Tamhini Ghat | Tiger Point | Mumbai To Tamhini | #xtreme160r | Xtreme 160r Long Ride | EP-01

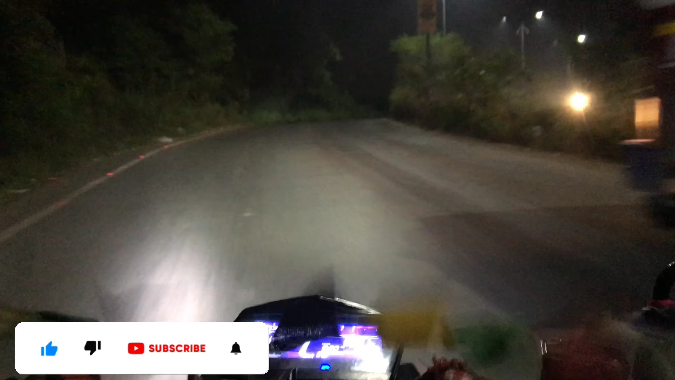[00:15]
ऐसा ऐसा आड़ा टेढ़ा, बहुत मजा आएगा आज हमको गाड़ी चलाने।
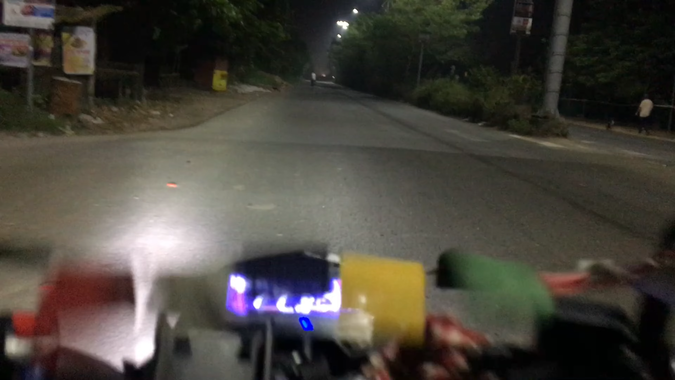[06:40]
आगे तो पूरा अंधेरा है और फर्स्ट थिंग तो मुझे अभी ठंडी लग रही है, जो मुझे नहीं लगना चाहिए था, क्योंकि मैं जैकेट तो मेरा वो वाला जैकेट पहना नहीं है,